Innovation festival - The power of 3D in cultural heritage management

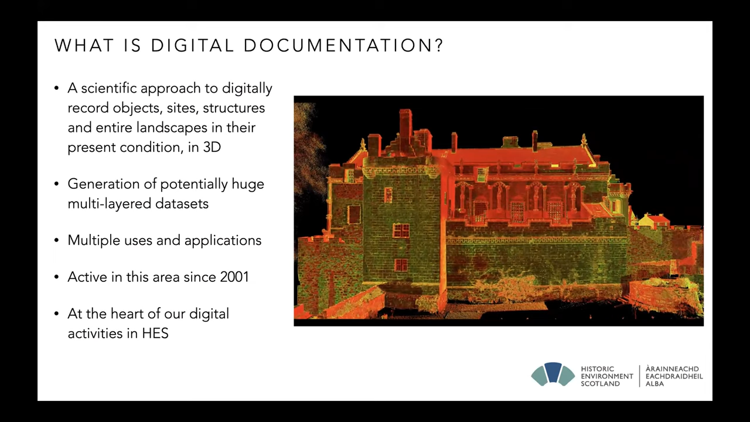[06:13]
And this has the potential to create huge multi-layered data sets, such as the point cloud that you can see here of Stirling Castle. And this has multiple uses and applications. We've been active in this area since 2001, and this is really at the heart of the digital activities that we do within our area of Historic Environment Scotland.
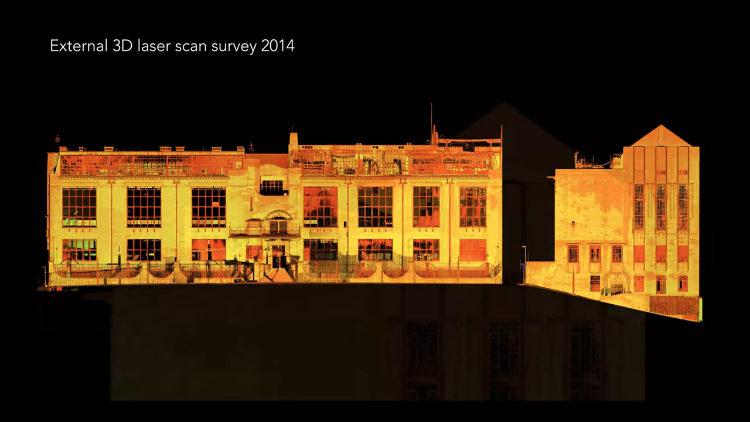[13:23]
And luckily there was previous data which our colleagues at Glasgow School of Art had captured as a student project from 2008. So using that, we were able to carry out a similar quantitative comparison to that which we did at Scarabrae. So in the immediate aftermath of the fire, the building control services team were very worried about the facade that you can see on the screen here.
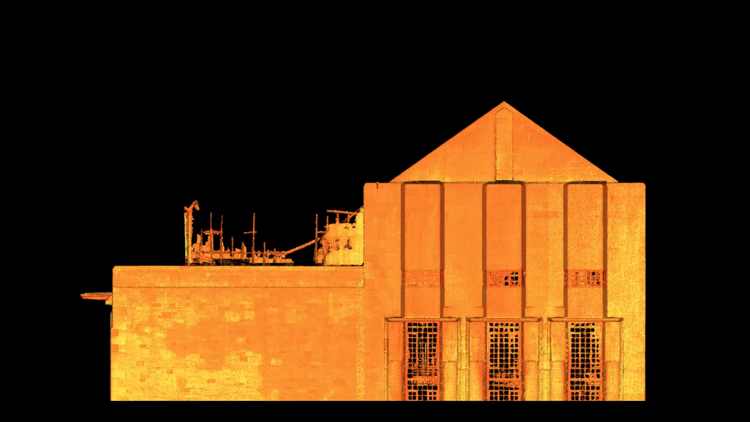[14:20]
and one which we wanted to preserve as much as possible at that time. So what we did was we focused on this facade and the uppermost part of that gable end.
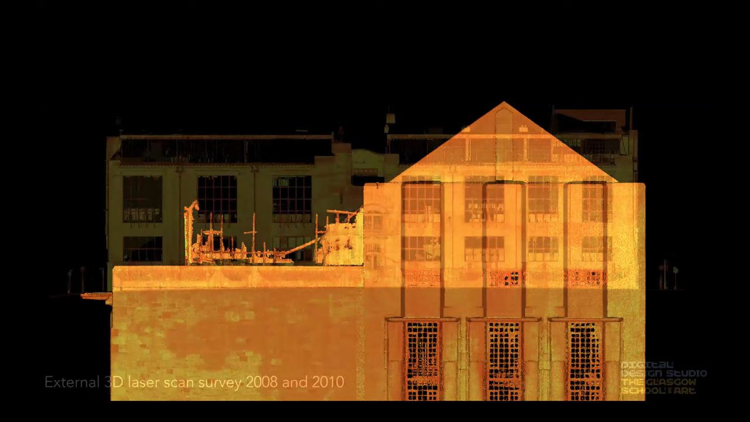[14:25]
And we were able then to use these previous scans to carry out this comparative measurement
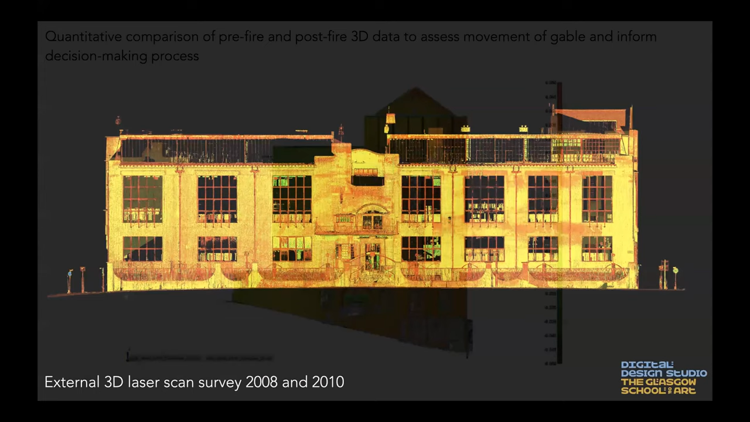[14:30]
of pre and post fire
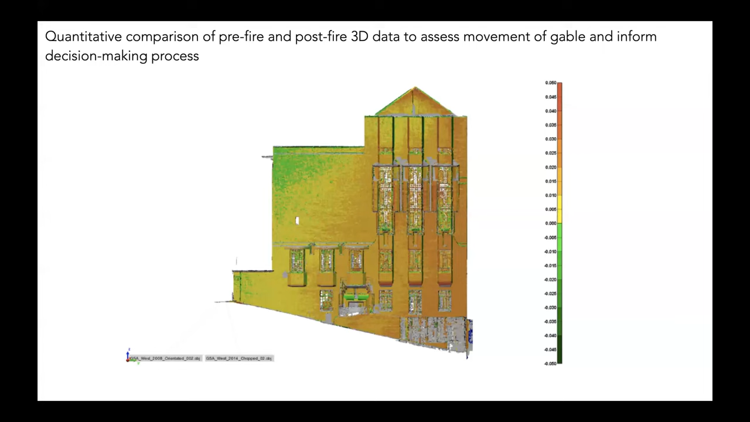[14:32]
to analyse how much movement there had been in this gable. So zooming in on the top part,
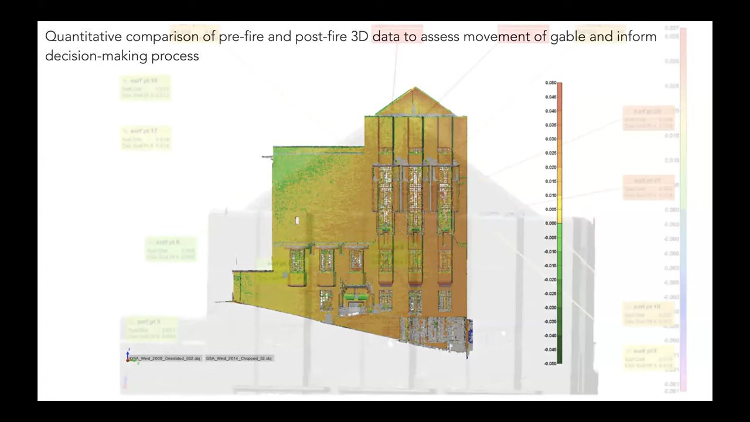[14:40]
we were actually able to quantify on a stone by stone basis how much movement there had been The red boxes that you can see there represent stones that had moved more than 2 centimetres,
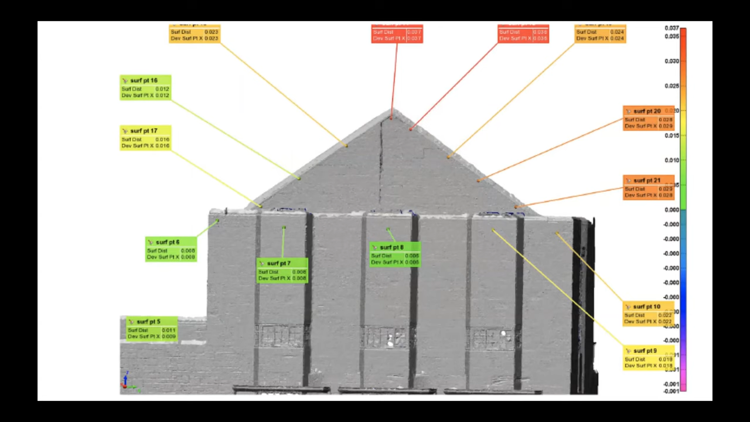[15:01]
with orange and green being less than that. So a decision was made in discussion between Historic Environment Scotland and the building control team to then
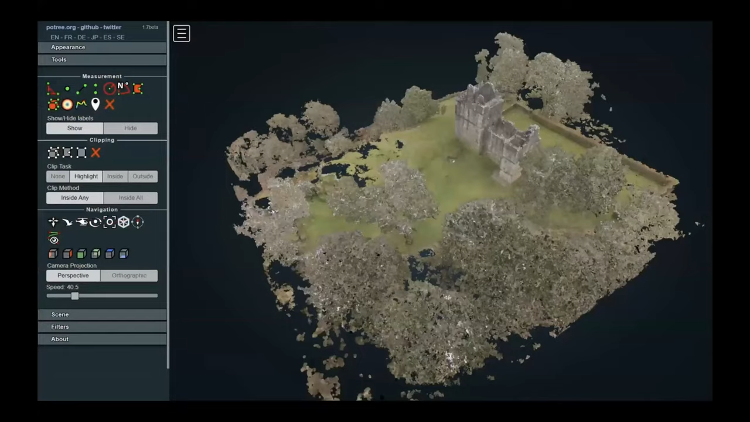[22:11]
So we're rolling out access to our 3D data using Potri,
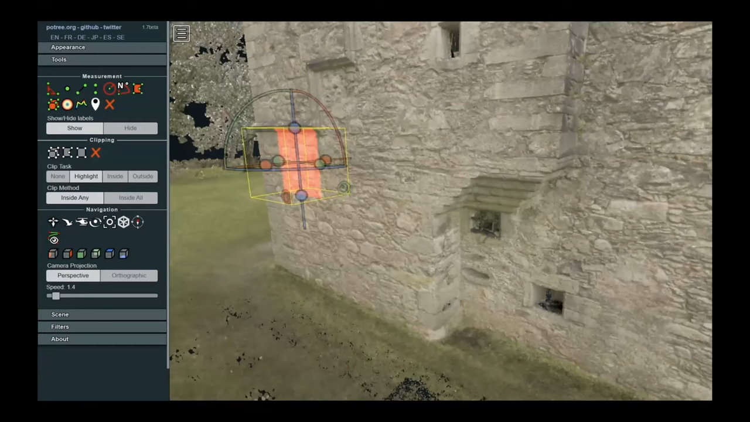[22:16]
which some of you might be familiar with.
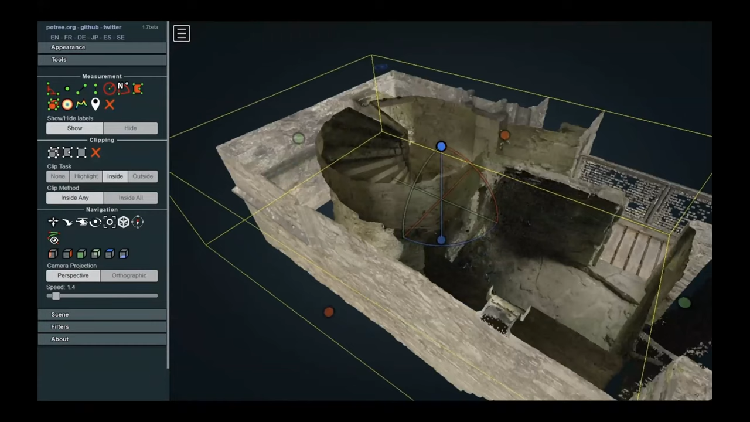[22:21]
It's an open source software package, but it lets you quickly share large data sets,
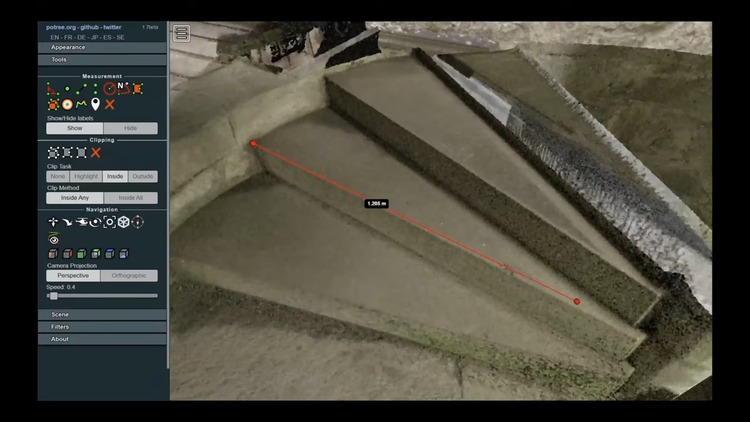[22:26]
such as this is Carnassery Castle that I'm showing you here in Argyll.
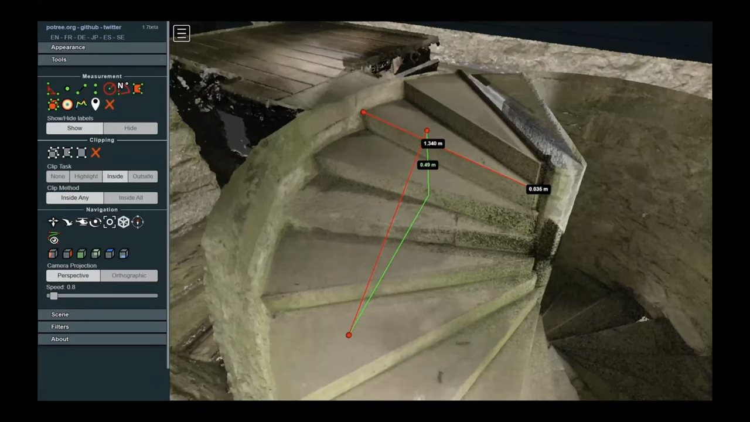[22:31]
And these then are methods
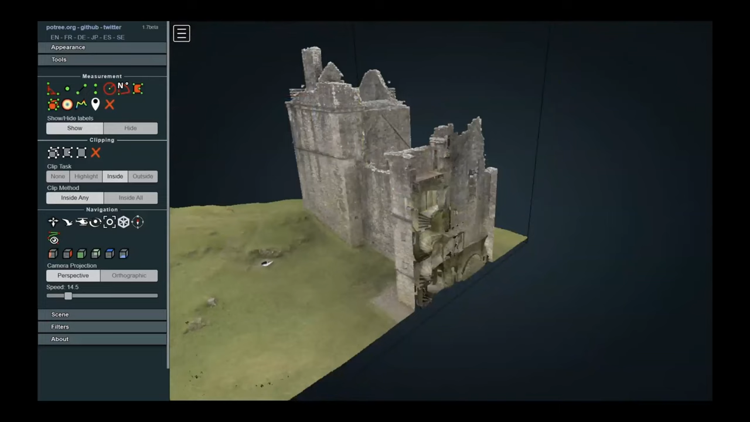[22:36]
that do not require expert use from 3D modeling specialists.
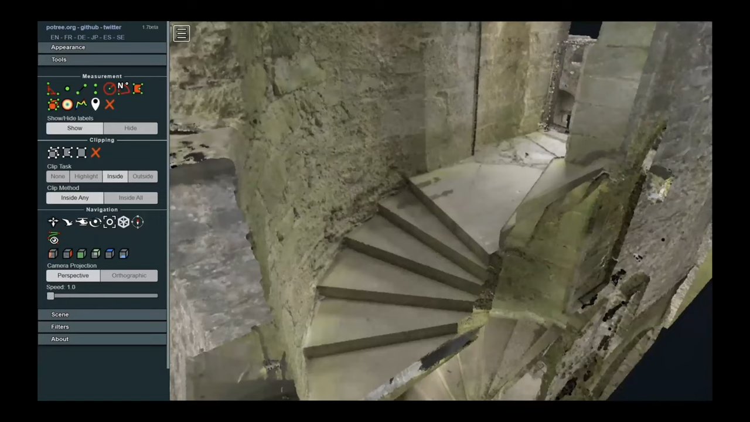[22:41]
This is with a simple README file and a simple video tutorial. Our architects who are not au fait in 3D technologies are going to be able to use this data to quickly take measurements, to do inspections, any other uses for conservation or other heritage management.